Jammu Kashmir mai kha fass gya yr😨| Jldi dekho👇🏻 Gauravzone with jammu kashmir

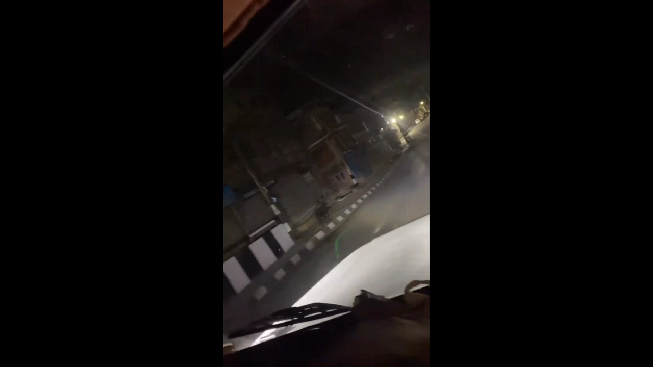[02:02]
वाह एक बंदा नहीं है यार, कमाल हो गई, ना चौकीदार ना कुछ, कोई
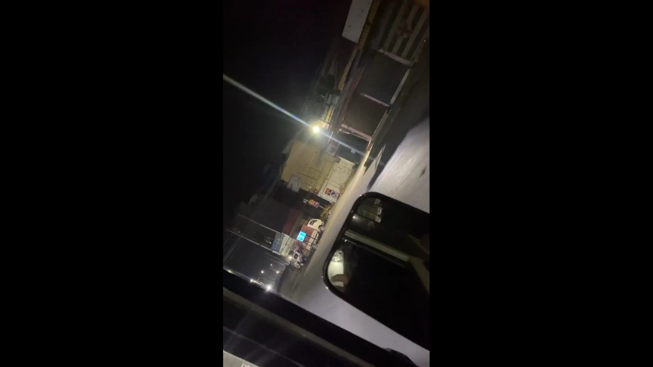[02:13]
भी नहीं है, है ना, दूर तक नहीं है।
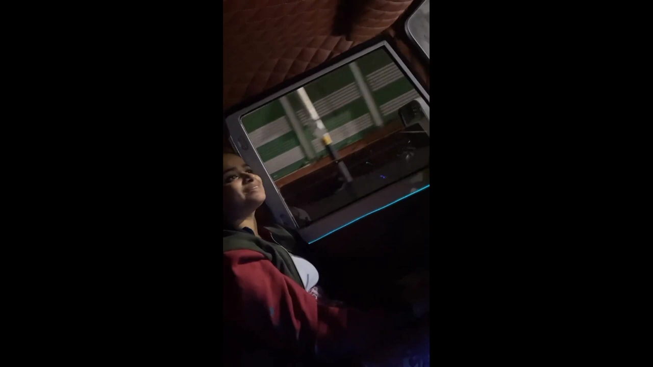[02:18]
यहाँ के चेक पोस्ट देखो, हर आधे किलोमीटर पे,
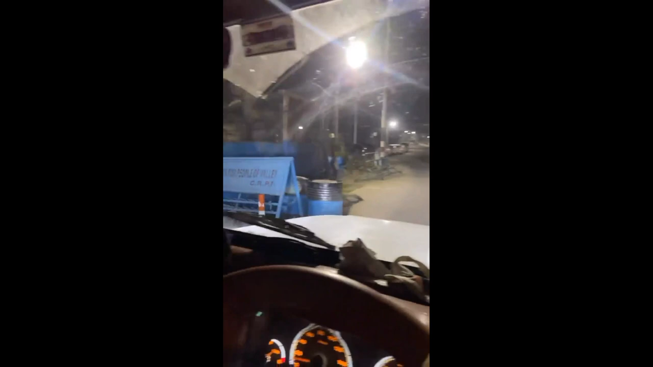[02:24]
हर आधे किलोमीटर पे भाई साहब,